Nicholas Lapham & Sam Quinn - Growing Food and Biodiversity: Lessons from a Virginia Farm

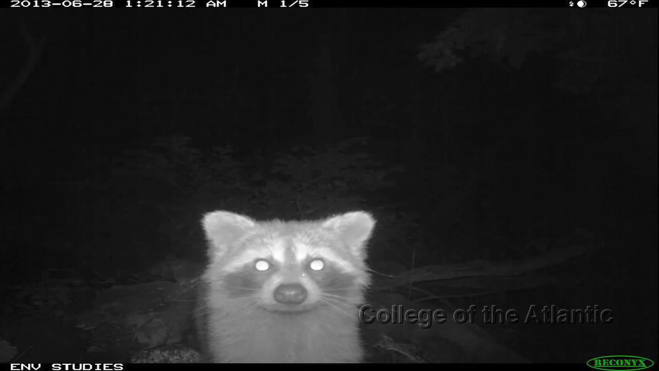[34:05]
Here's some examples of our totally stealth camera that nothing ever notices. This is one of our many sampling techniques, but it often gets some pretty good pictures.
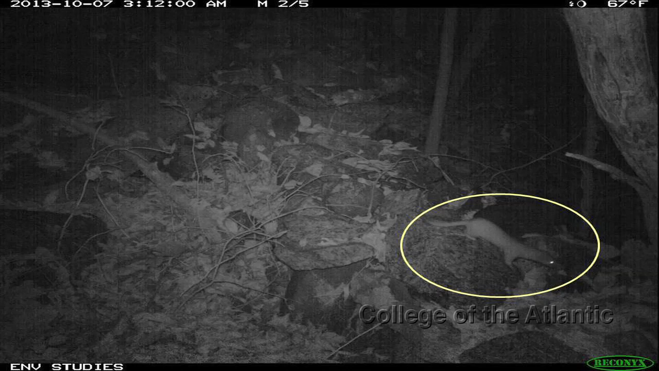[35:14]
Here, I'll help you out. There's long-tailed weasel. This one's going to be even tougher. You can barely see it, but that is spotted skunk. Spotted skunk is a tier four species in our state of great conservation need.